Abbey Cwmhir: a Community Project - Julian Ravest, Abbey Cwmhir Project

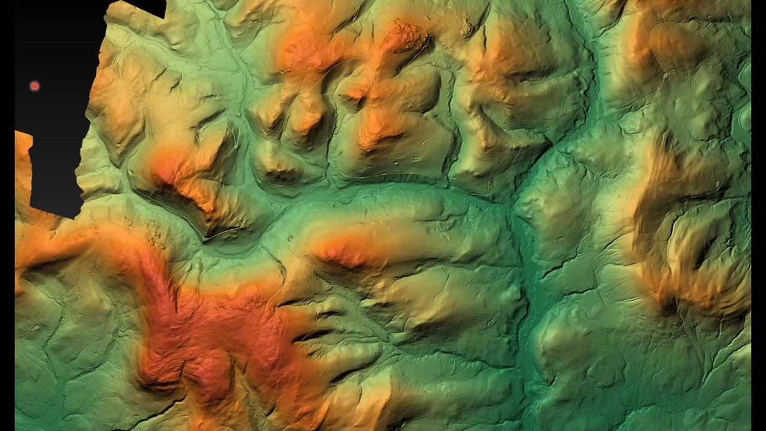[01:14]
There is a mixture of valley arable lands and forested slopes and sheep walks. Here we see the Abbey in the middle distance.
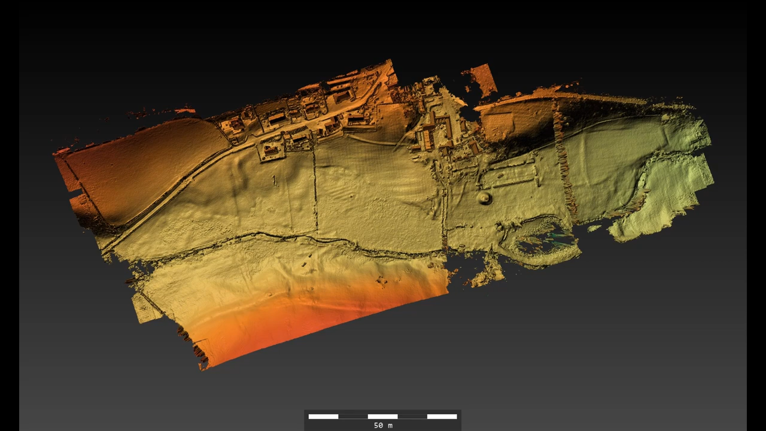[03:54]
The digital models are geo-referenced and one can zoom into it or view it from different directions. The underlying photography has a resolution of around 1 inch per pixel. This image, generated from the same information, uses a different algorithm. In this case, small-scale changes in slope are emphasised. Here we have the Abbey walls, the Mound, the Lake. The Cluedic brook runs through the site.
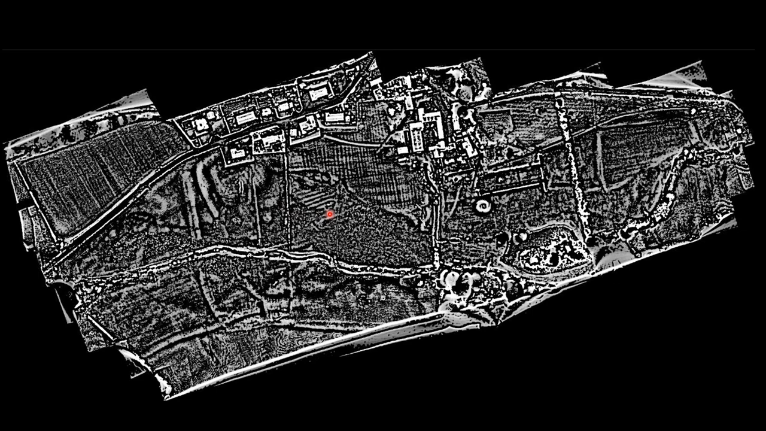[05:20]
This curious structure over in this direction, over towards the west. And to take another look at these ploughmarks. Here we have zoomed into the eastern end of the ruins.
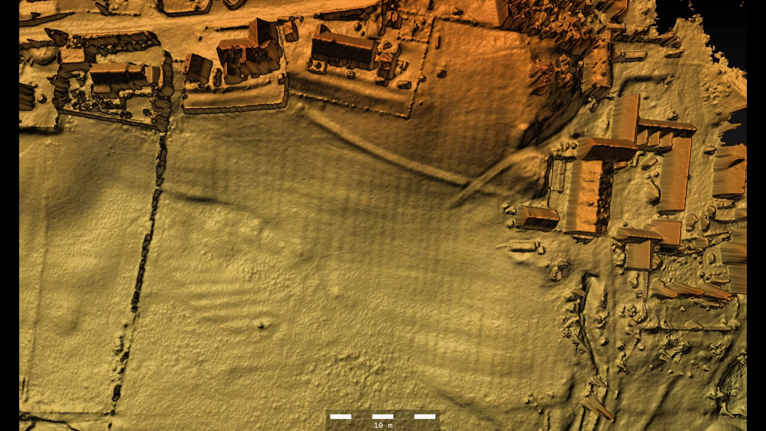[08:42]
The year before we took these photographs, Toby Driver had photographed this area during the drought of 2018. His photograph of the same area showed parch marks of pits,
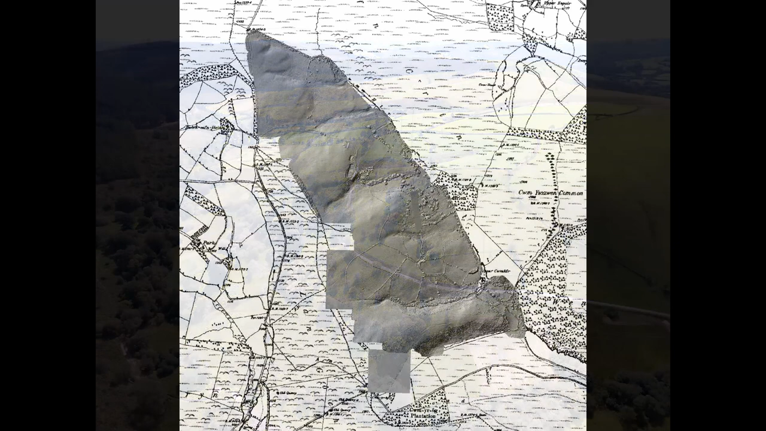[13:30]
The entire farm of some 350 acres has been photogrammetrically surveyed with a resolution of around 1 inch per pixel. As well as showing earlier field systems, this has revealed a number of other previously unrecorded features.
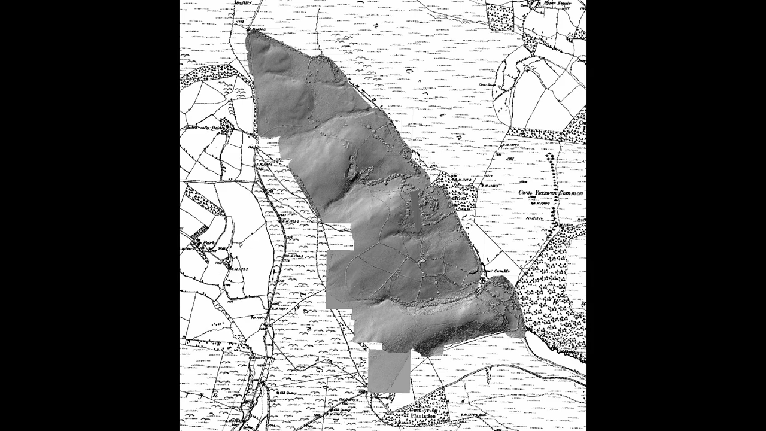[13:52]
Here we can see one of those features.
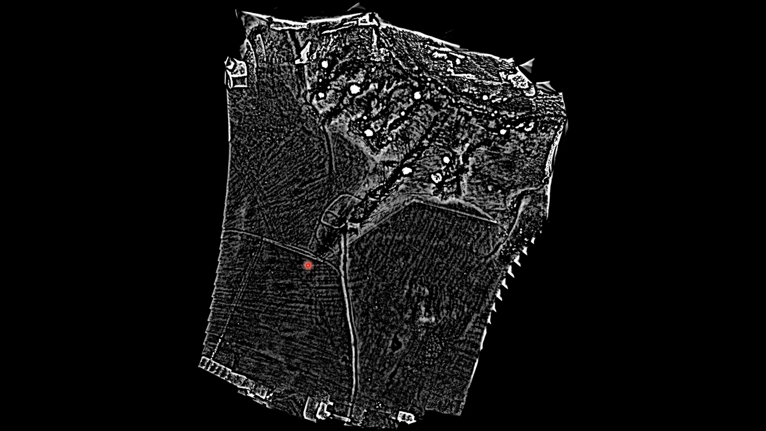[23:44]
What struck me forcibly was the signs of these small enclosures, most probably medieval, possibly contemporary with the Grange Bank and hence with the Cistercian Grange.
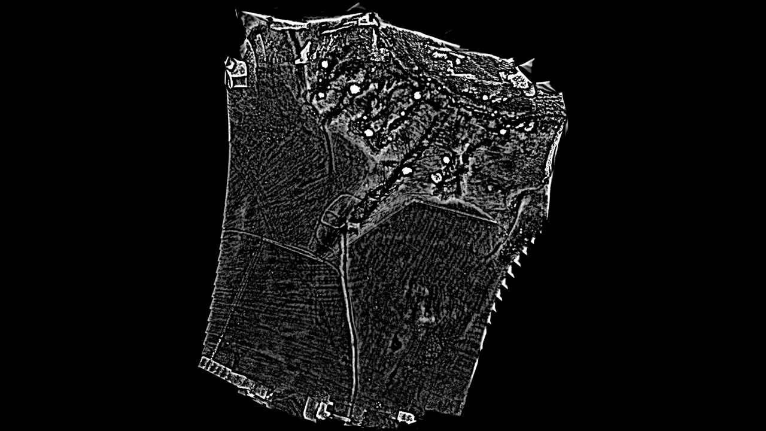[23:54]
Here is that tributary gully leading down to the main river and the fields associated with it.
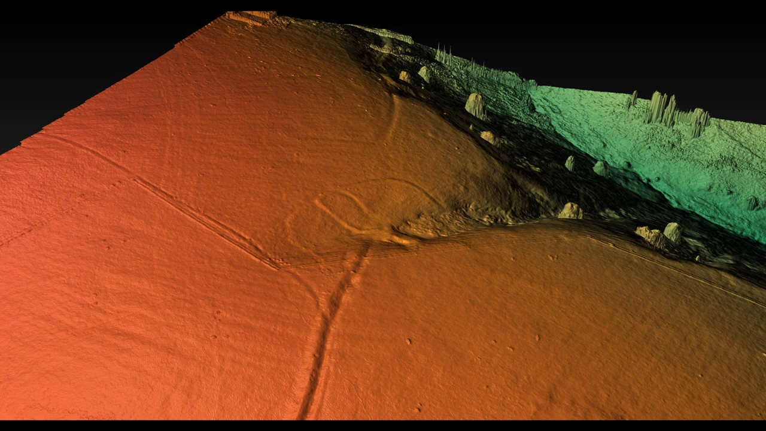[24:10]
The boundary bank of the Grange is clearly seen crossing this area.
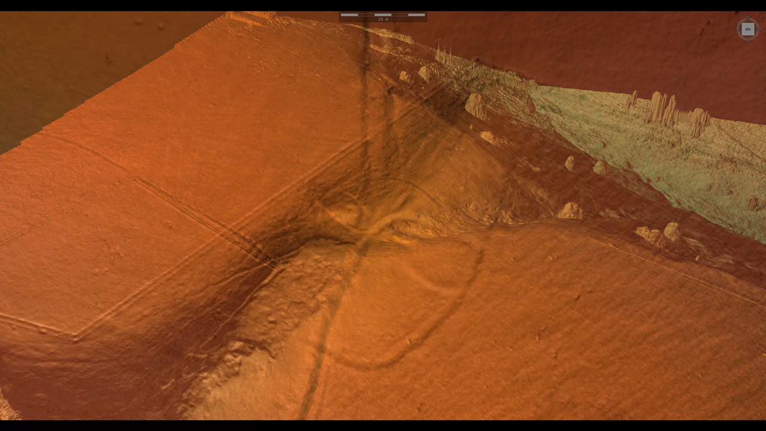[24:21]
Viewed from a different angle, it is possible to see a small platform, just here, on which there was presumably a small building.
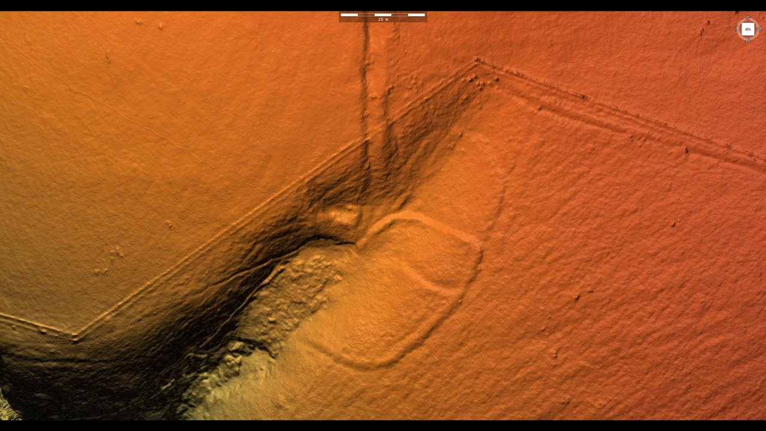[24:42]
This alternative photogrammetric view shows the boundary bank, the small enclosures with their platform and the source of water.
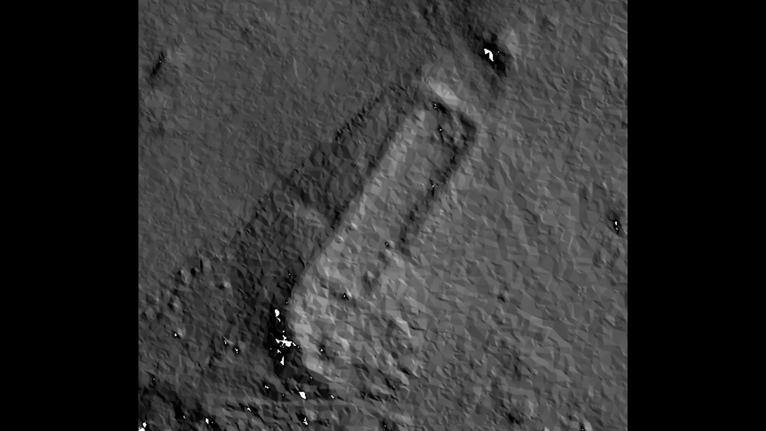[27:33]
And like the one near Dolhelfer, is situated on the edge of upland sheep walks. Close to the Dolhelfer sheep cot is this interesting farmstead on the open sheep walk. The farmhouse itself is under the tree cover, marked in orange at the centre. I like the pattern of the earlier curvilinear fields, contrasting with the later rectilinear pattern.
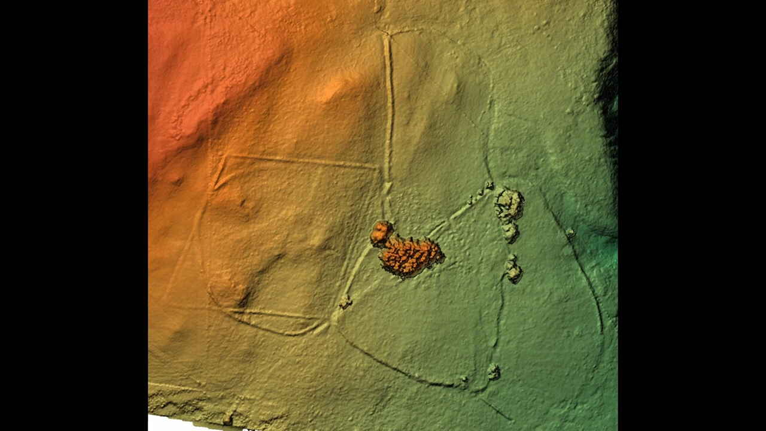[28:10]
I have not yet walked this farmstead, so I must mark this down again as work in progress. Moving now to another site that has excited me.
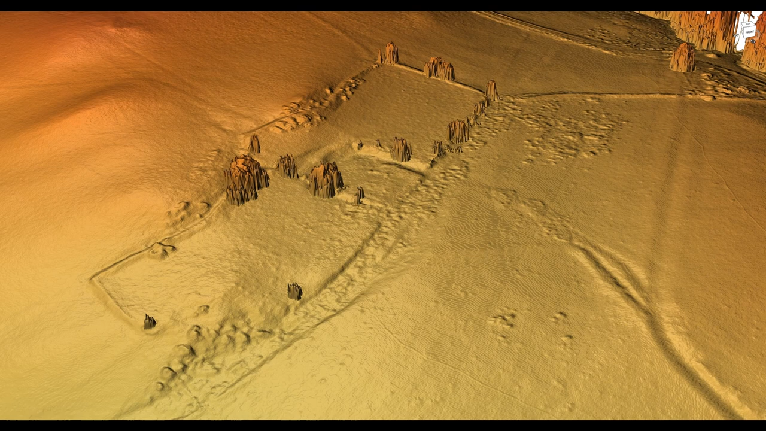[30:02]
But on closer examination, it appears that the section of the track closest to Grice is an offshoot of a track which once went to the next valley. Not in this image is a ridgeway, at right angles to this track, a crossing. Alongside Grice is a vegetation-covered route which leads down towards Fishpool Farm,
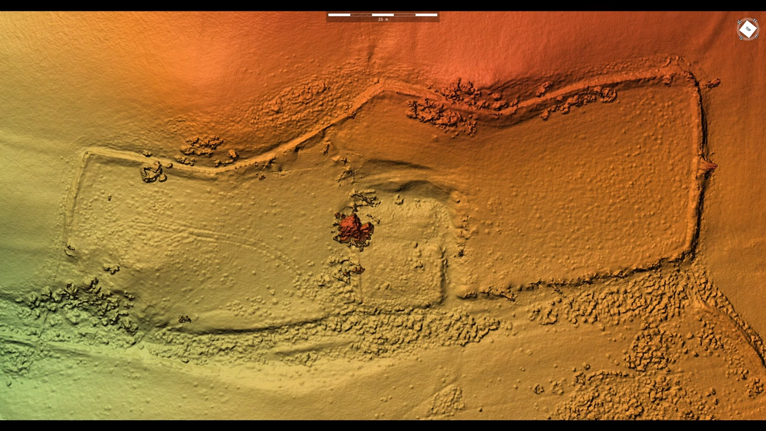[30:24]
another site echoing Cistercian interests.
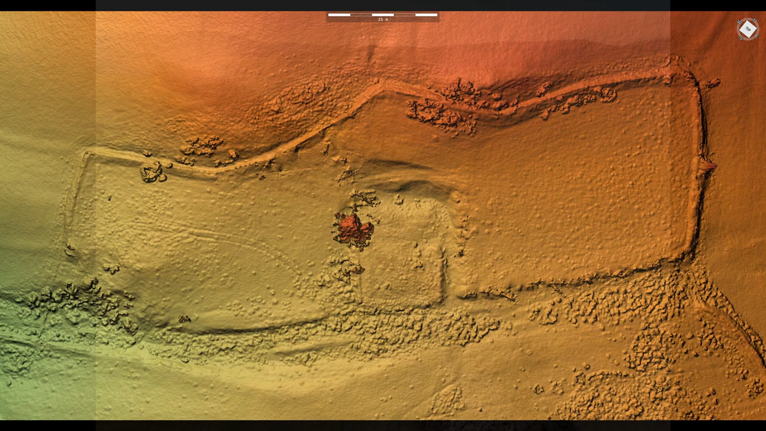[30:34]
A few hundred metres from Grice is this deep-sided valley.